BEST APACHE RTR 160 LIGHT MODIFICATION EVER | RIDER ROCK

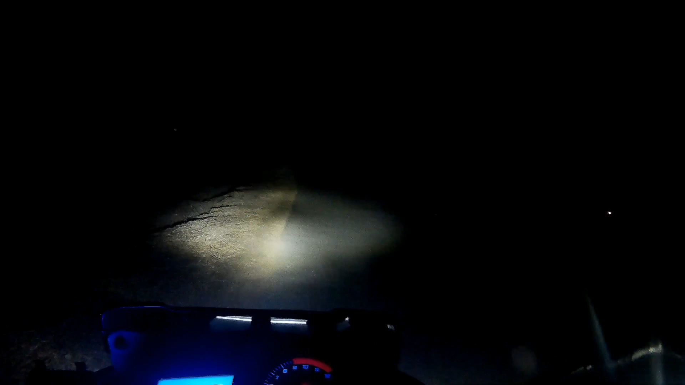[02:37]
ये अभी डीपर मोड पर है, ये अपर मोड।
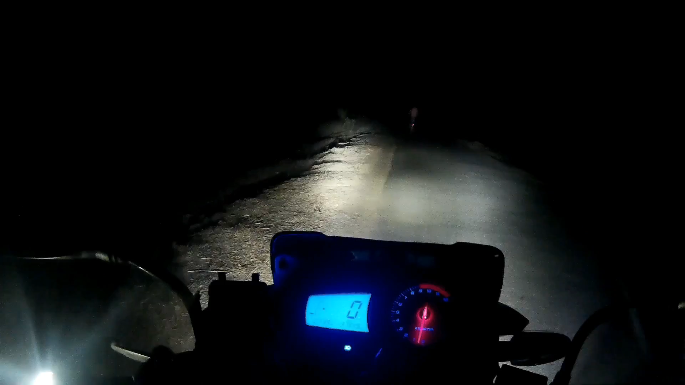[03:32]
ऑल राइट एक साथ अभी चल रहे हैं। लाइट का पावर बहुत है अंधेरे में, मतलब चारों तरफ रोशनी रोशनी हो जाता है।